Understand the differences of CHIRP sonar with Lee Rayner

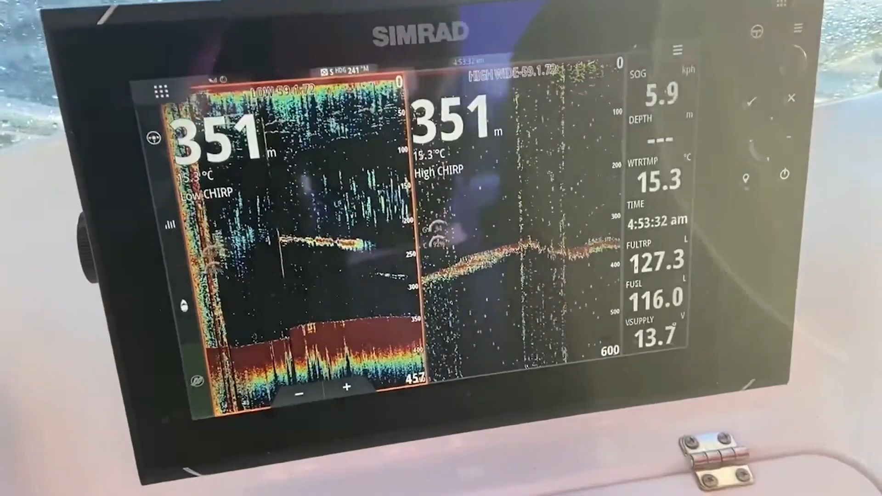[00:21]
On screen: speed 5.9 km/h
And even in 150 odd metres of water they work so well but here we are in 350. We've got low chirp running on this side, we've got high chirp running on this side.
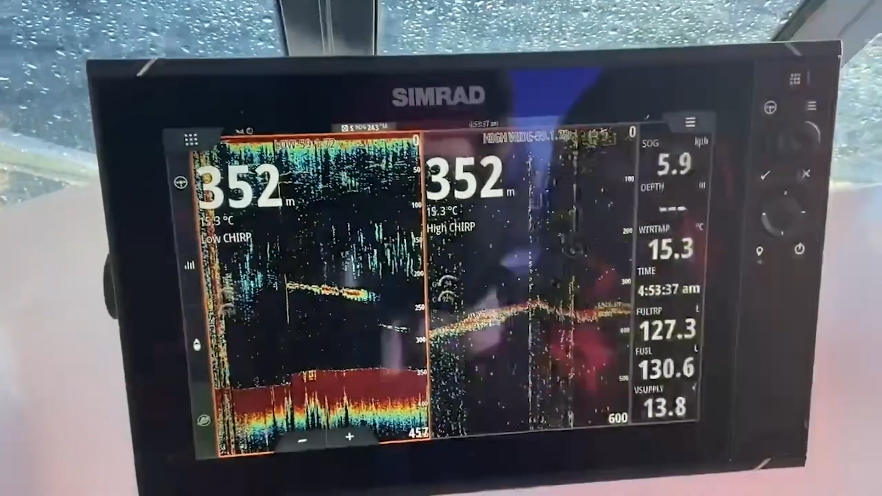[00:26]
On screen: depth 352 m, water 15.3°C
Yes they're both marking the bottom but the high chirp is losing the detail. We've just got bottom there but on the low you can clearly see we've got much more bottom detail.
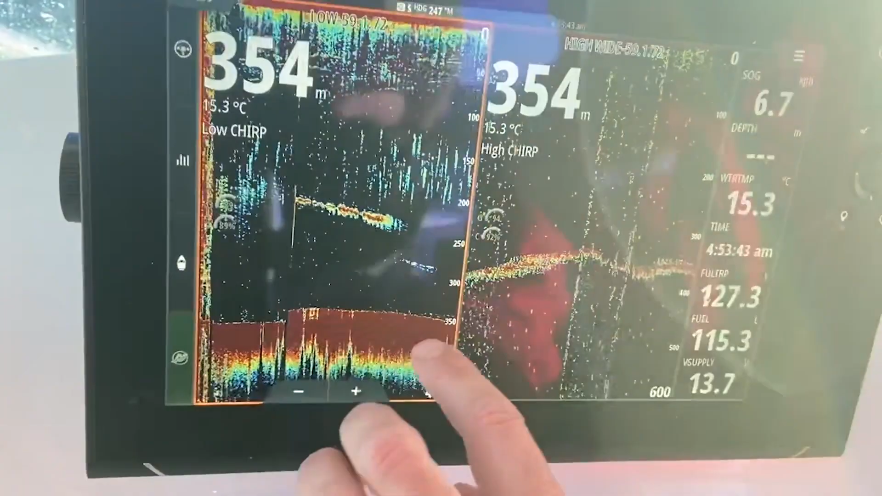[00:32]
On screen: depth 354 m, water 15.3°C
There's some feed layer coming through here, some bait and stuff like that.
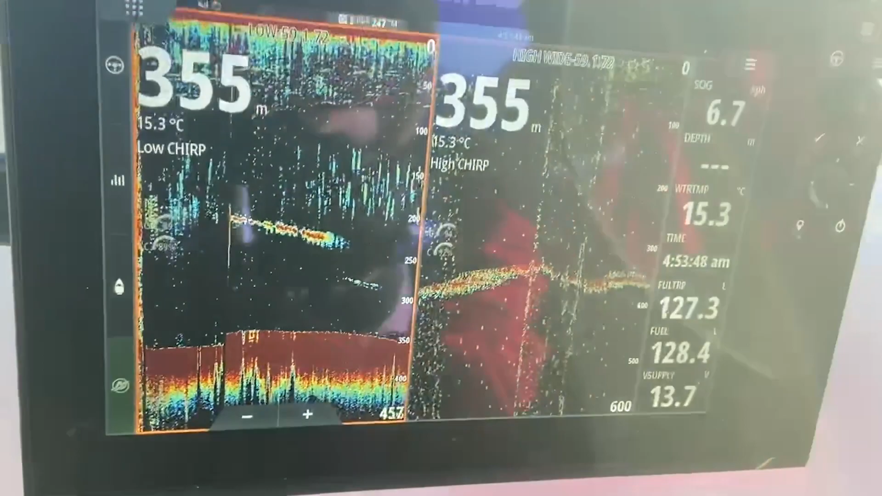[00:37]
On screen: depth 355 m, water 15.3°C
I'm actually running less gain on the low chirp than I am on the high chirp
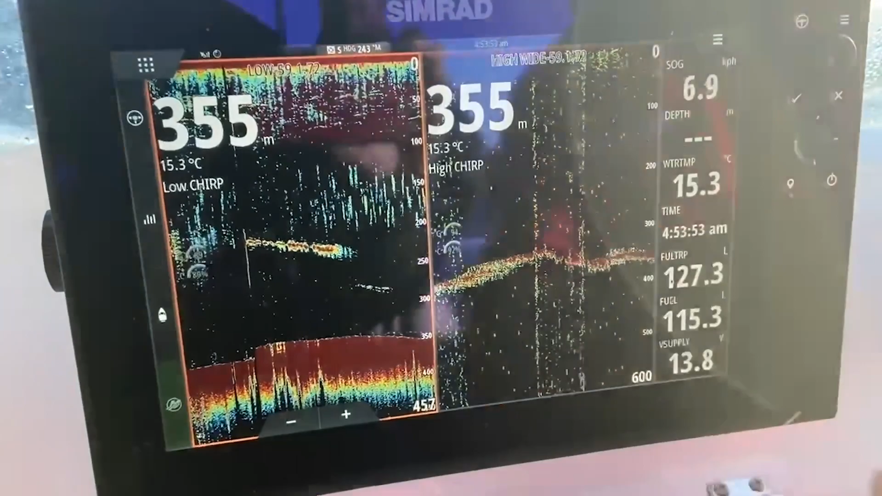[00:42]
On screen: depth 355 m, water 15.3°C, speed 6.9 km/h
and I've got my colour brought back because this is a more powerful transducer and it's picking up that fine detail in the deeper water.
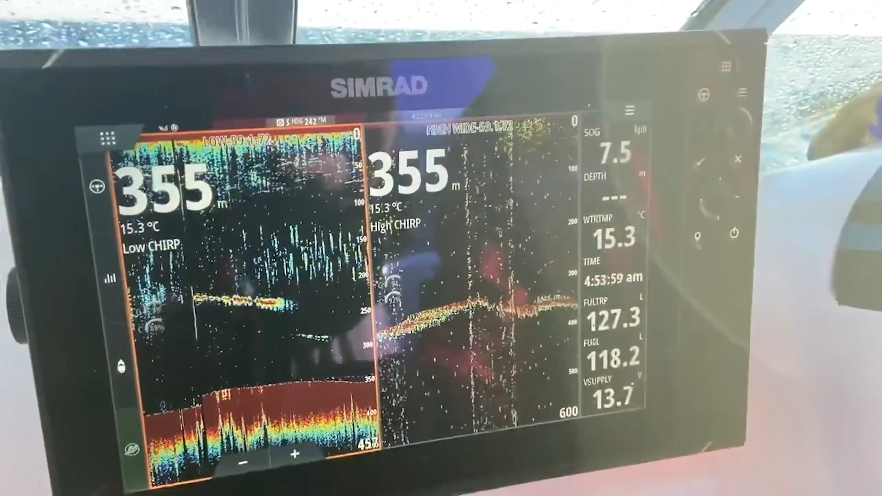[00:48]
On screen: water 15.3°C
So that is the reason guys that you want to have the low chirp transducer if you're fishing in the deep water. For general fishing your high chirp is absolutely dynamite but when you get out here get yourself one of those.